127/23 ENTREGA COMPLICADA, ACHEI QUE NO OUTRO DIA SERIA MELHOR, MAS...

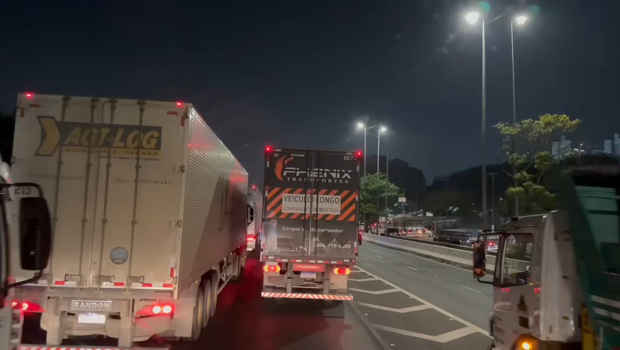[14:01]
Tudo indica que está tendo obras aqui, galera. Tinha um monte de caminhão parado aqui do lado direito. E o trânsito está bem devagarzinho aqui.